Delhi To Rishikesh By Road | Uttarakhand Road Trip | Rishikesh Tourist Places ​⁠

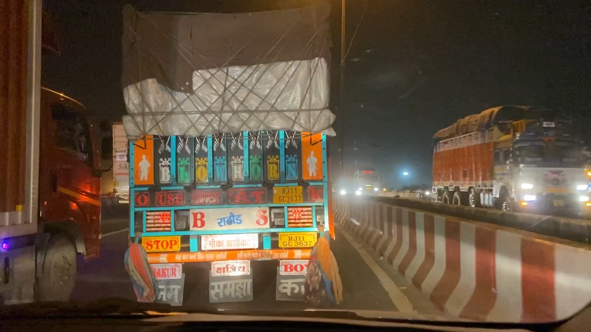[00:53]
सा जाम आप खुल चुका है और हम आगे निकल रहे हैं तो यह पकड़िये फ्रैंड्स हमने मेरट हाईवे जो मेरट एक्सप्रेस पे जा रहा है अपना दिल्ली से ठीक है कैसे अपना थोड़ा जल्दी पोच जाएंगे
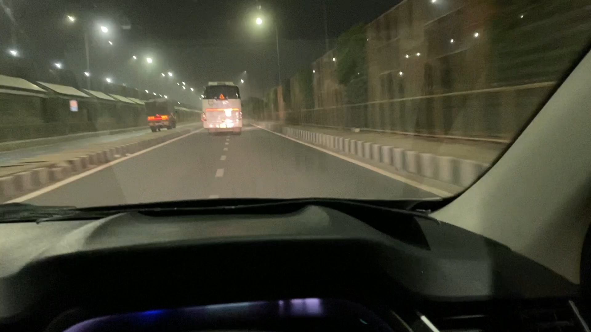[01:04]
और टो प्लस उसके साथ आपको यह रहने वाला है फुल मतलब फुलों नहापर लाइटे मिलने वाली आपको रास्ते में अगर यह
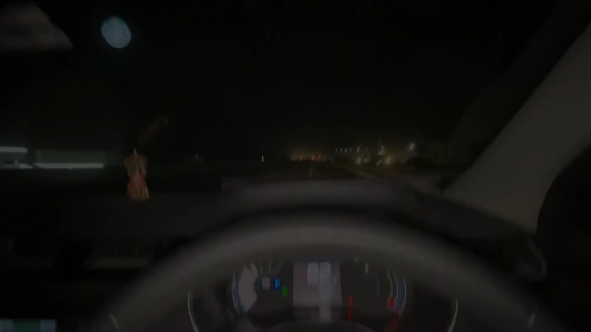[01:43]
दूँ यहां पर थोड़ा सा रास्ते में लाइटे नहीं है जैसा कि मैंने आपको श्टार्टिंग में बताया था कि थोड़े बहुत रहा ना मिले
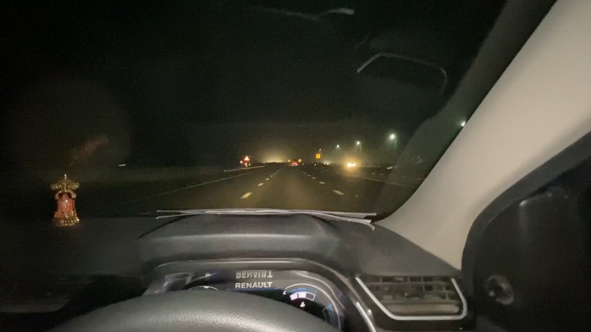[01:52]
तो वह हुआ है यहां पर थोड़ी लाइटिंग नहीं है मगर रोड एक्दम खाली हो रखा टाइम हो रहा है एक बजे के आसपास गाड़ी रुखेंगी नहीं हमारी गाड़ी शक्तर असी में सल दिया लिमिट में इस लाएंगे अफ्यू मोंट्स लेटर
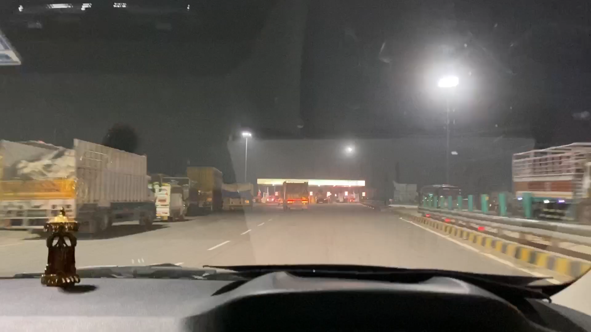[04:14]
तो दोस्तों यह तीसरा टॉल आ गया है जब से मेरे टेक्स प्रेस वे चड़ाइज देना अब तक हमारा जी तीसरा टॉल आ चुका
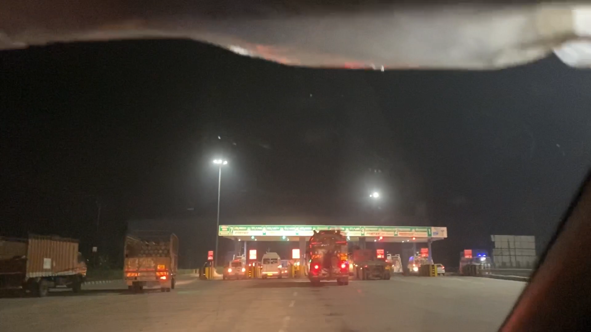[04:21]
है और तबागे पैसे ले लिए नोने अब यह पता निकूंसा टॉल है वागी यहां से जो हरीदौर रहे गया करीबन पैसाट टेक
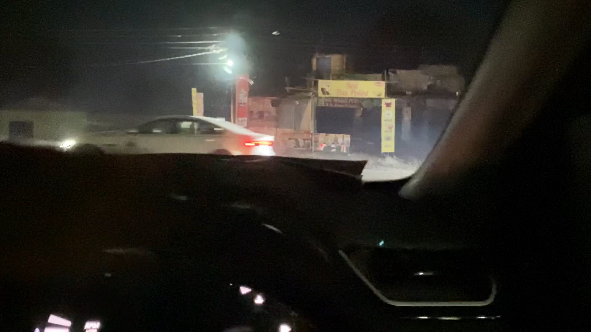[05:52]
कि इसी पागण को तगड़ा दोस्तो पेटरोल पंपे यहां पर कोई है नी और अपने घाडी में